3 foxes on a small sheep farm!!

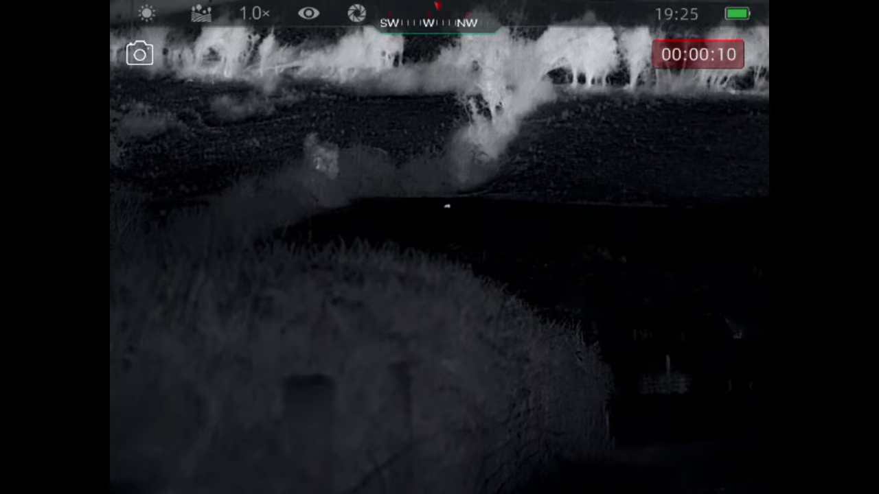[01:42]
When I finally got moved up into position, it's like sod's law,
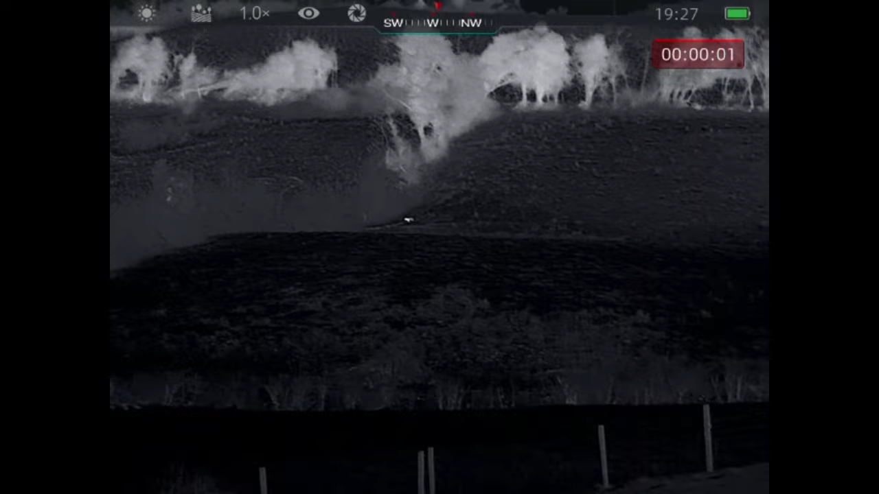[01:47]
there's not one, there's two, so the fox to my left had moved up the field almost heading away from me,
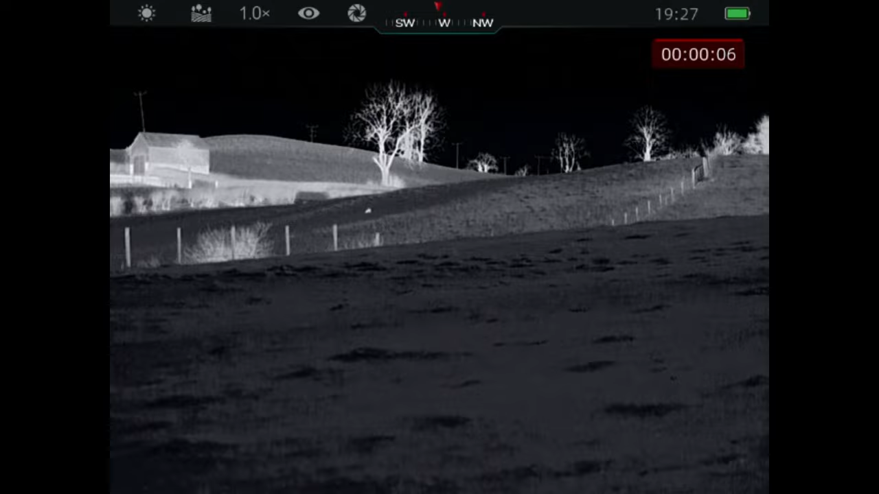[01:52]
whereas to my right, another fox had appeared, heading almost towards me,
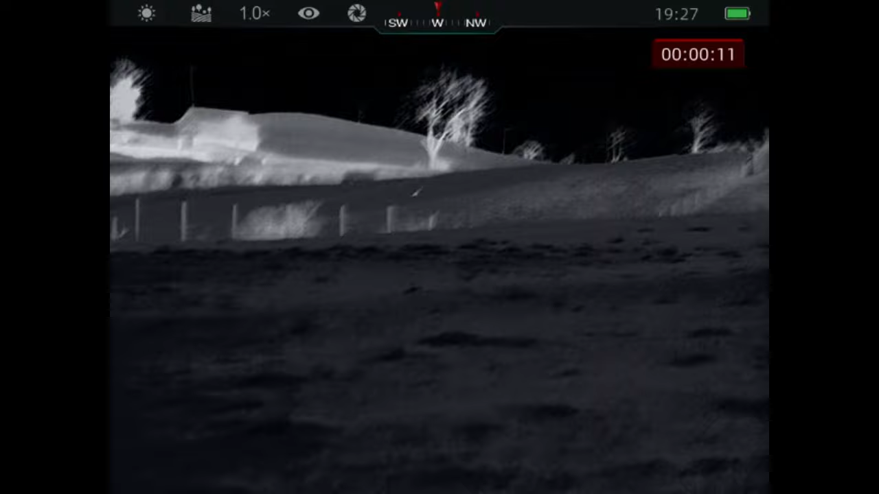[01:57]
so it was a little bit like Sophie's Choice, I didn't know what to go for, so I got myself sort of stuck in the middle between both of them,
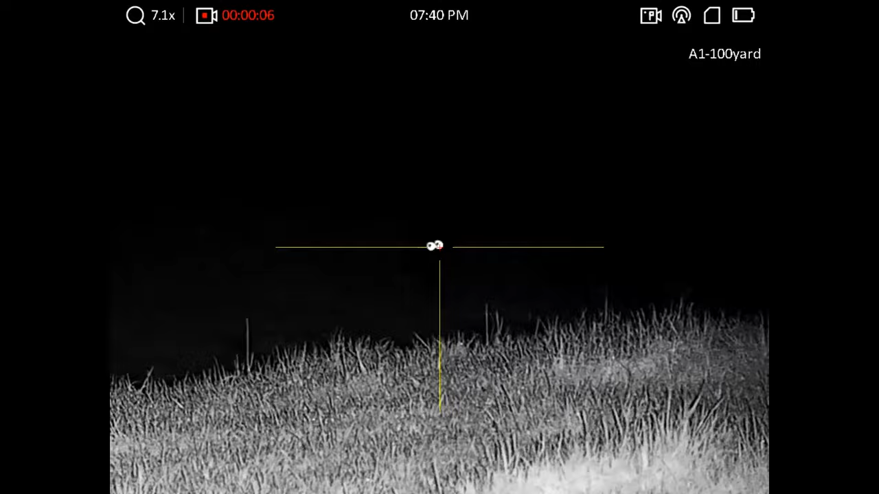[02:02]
and just waited to see which one would come close, to see what happens.
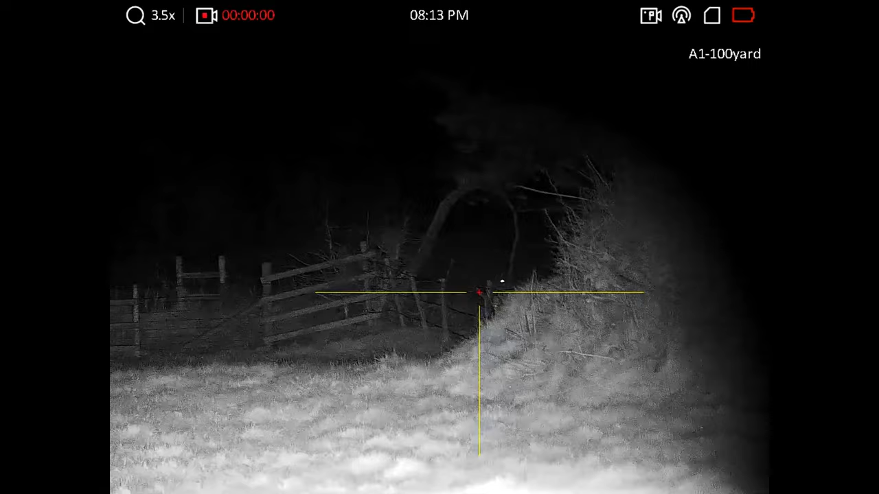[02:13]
So after dropping the first one, the second fox decided to make its way in, but unfortunately it didn't give me a shot, I got a glimpse of it through the hedge, but that was it.
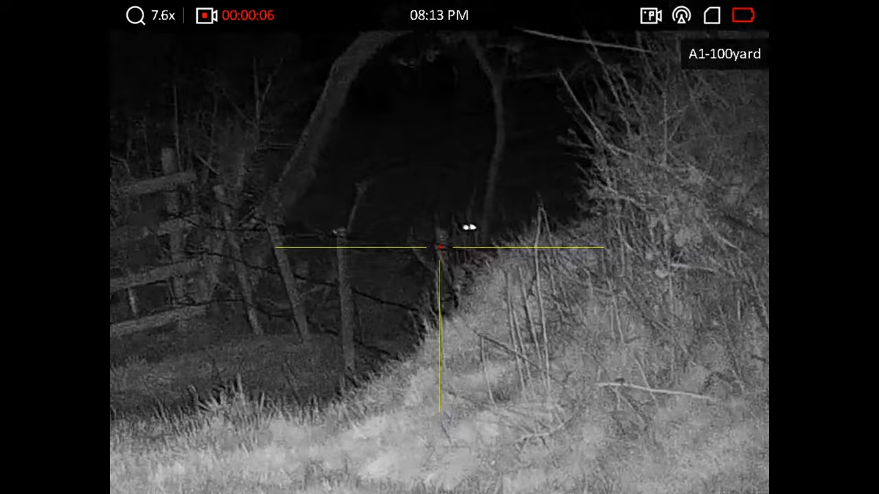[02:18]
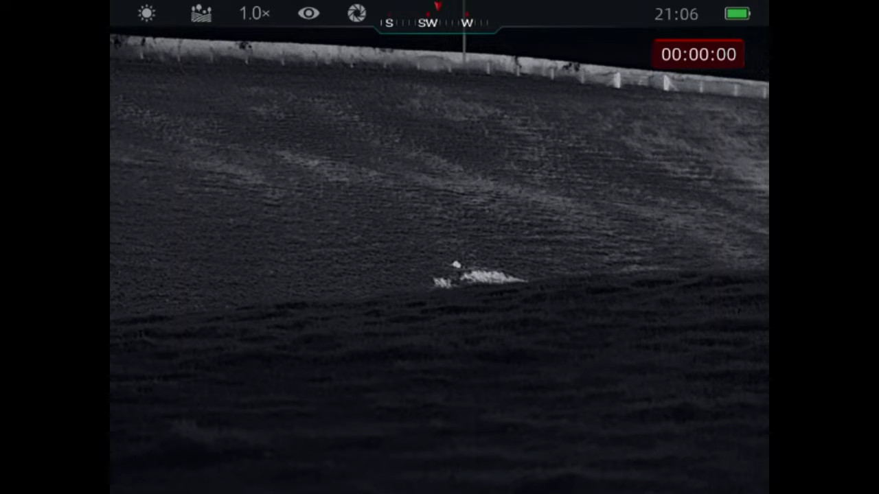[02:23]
After clacking the fox off, I decided to head for high ground, almost backclacking on myself,
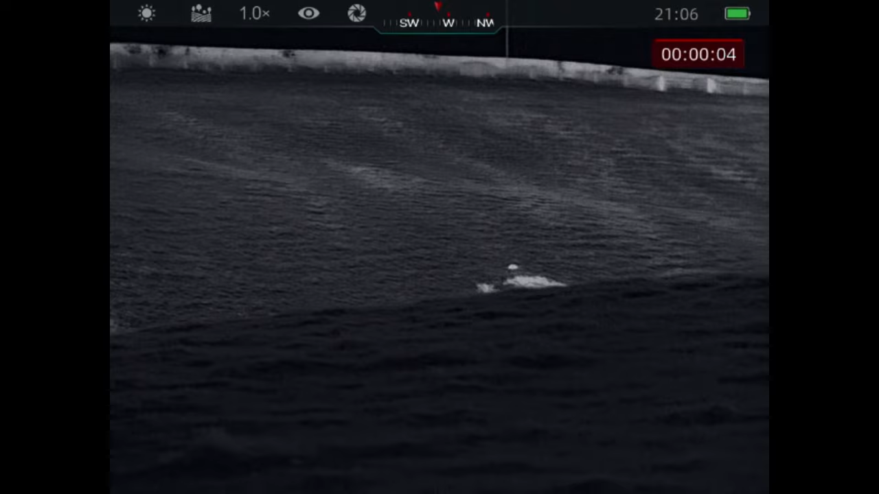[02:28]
where again I spotted another fox to my far right, just coming from behind, little small heat patch, I head to my right to get a position to take a shot.
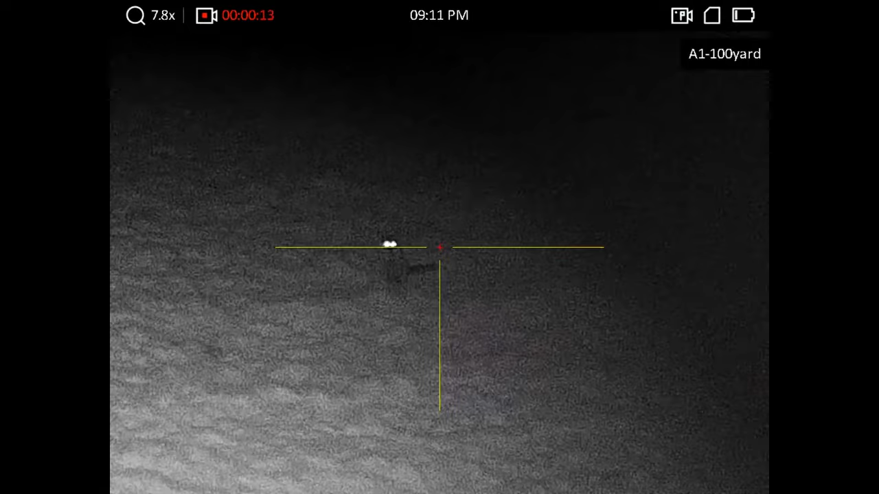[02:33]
To my surprise, there was actually two in this field, I got the first round a single shot,
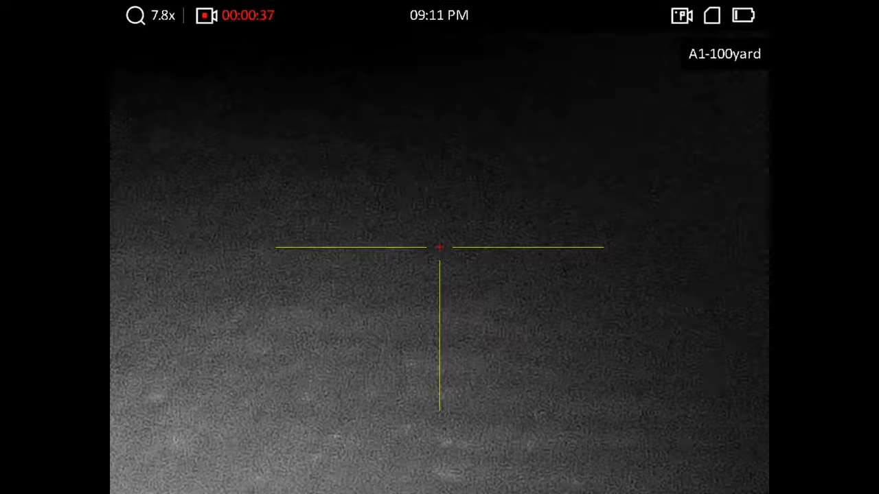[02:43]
only catch a glimpse of the eye, so the second one running away to my right,
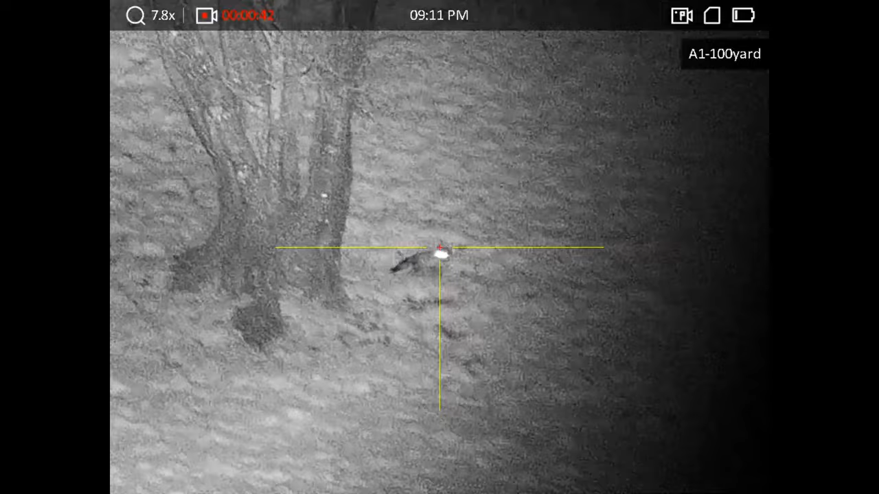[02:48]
at the same time move, getting a position to see if I can take a shot, but unfortunately, it does not go to plan.
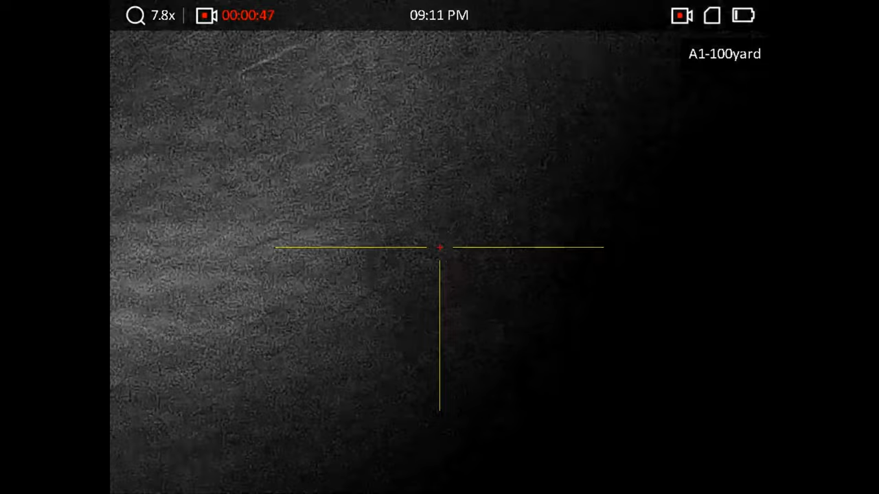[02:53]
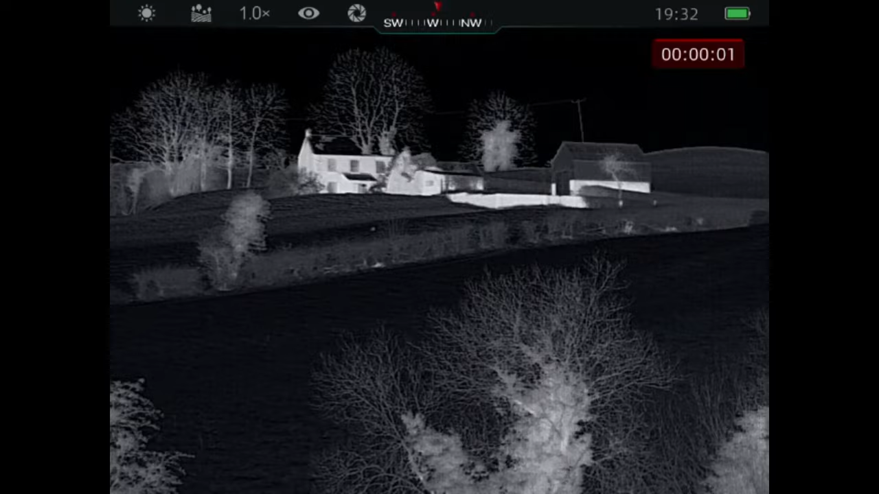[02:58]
Just before heading home, I spotted this fox coming down from a neighbouring farm, as you can see, the fox seemed to be in no rush to go anywhere,
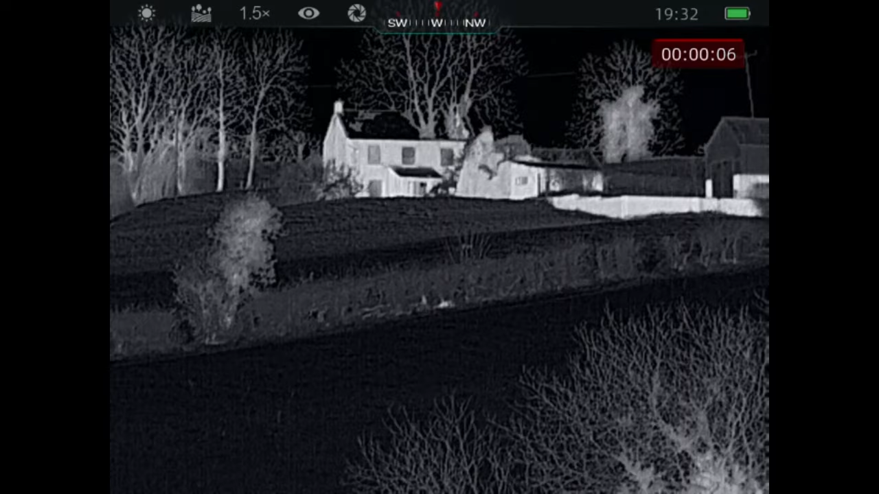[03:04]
or to be anywhere, so I decided to wait, just see what would happen.